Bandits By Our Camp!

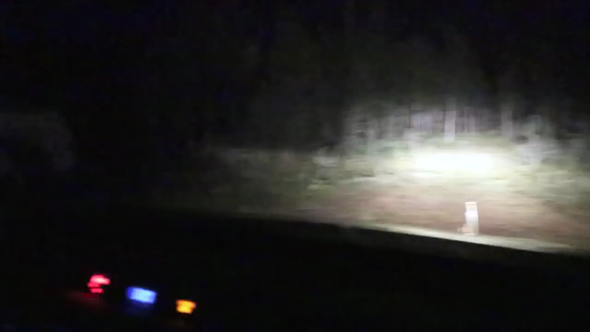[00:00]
campsite. We found it. So we got to get everything set up. It's after 3 a.m.